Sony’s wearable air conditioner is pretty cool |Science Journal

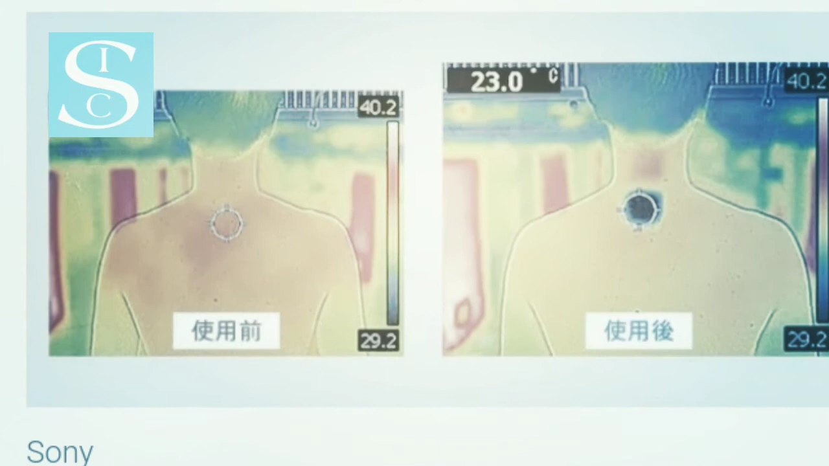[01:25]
On screen: spot 23.0°C
and the Rion Pocket uses the pale-tier effect to cool or warm itself up by absorbing and releasing heat.